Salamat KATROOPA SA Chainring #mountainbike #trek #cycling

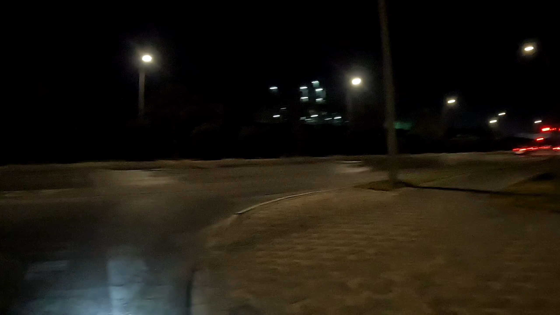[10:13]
Sika Ministriyal Ang stoplight yun Pagka kumaliwala tayo yan, tuloy tuloy na papuntong bayan Hello! Nabusog? Nabusog!
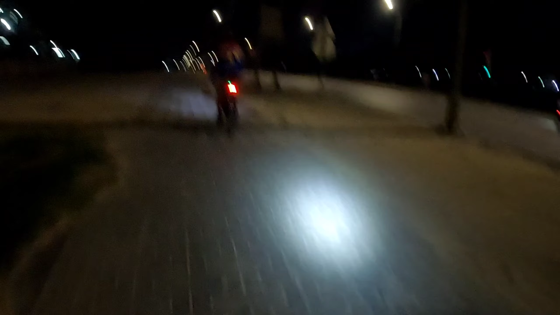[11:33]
Mabilis ang we! Expressway! Ito, direto ina natin to